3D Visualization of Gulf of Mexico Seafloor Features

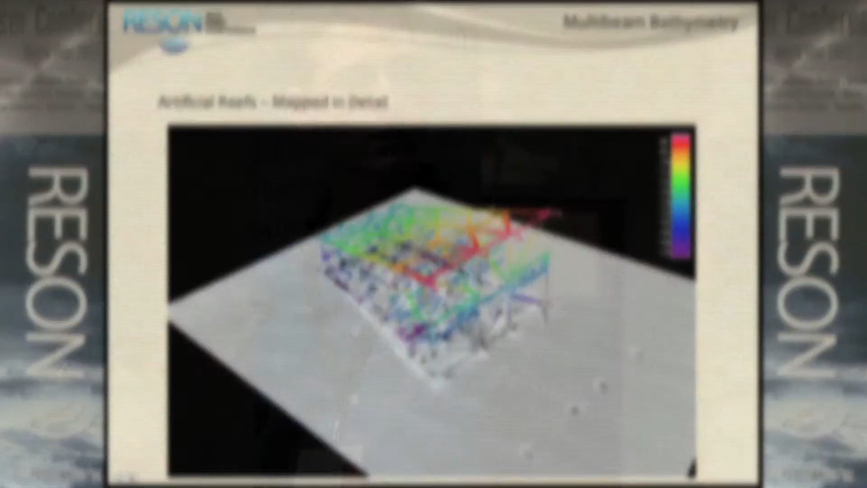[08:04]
Here's another example of that. Depending on where you go with the side-scan, you get all kinds of problems. Whereas with the multi-beam system, on top of it, your data is cumulative.
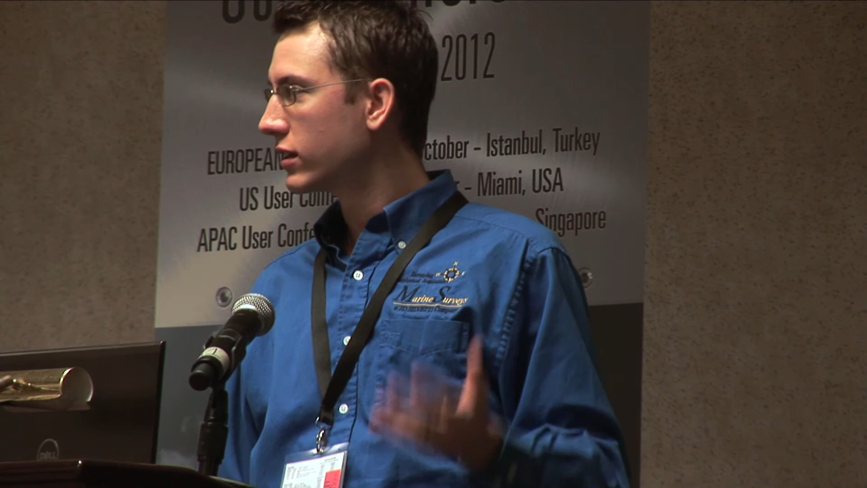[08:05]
The more passes you have, the more information you have. And you're able to see all kinds of debris. They didn't even know it was there. You can see where that platform had broken off and the top deck is laying upside down on the seafloor.
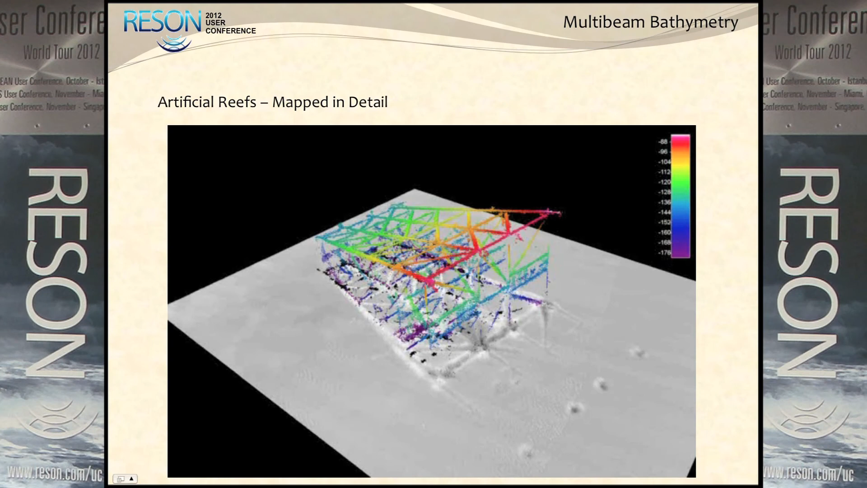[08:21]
You're seeing lots of pipe and debris. And some of those dark spots are the canholes from the jackup rigs that were probably there from a long time ago. This is deeper offshore.
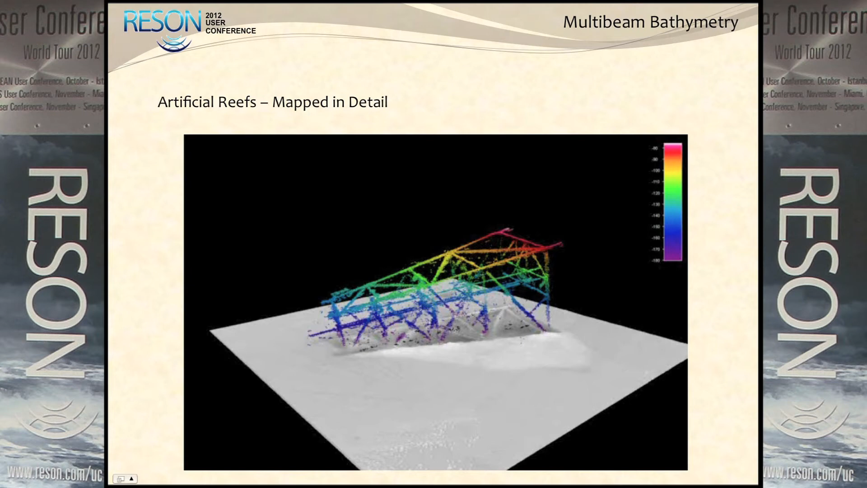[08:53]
And this is in 180 feet of water. And actually it was a test run between, I decided to run a couple of these between a couple of our actual work sites.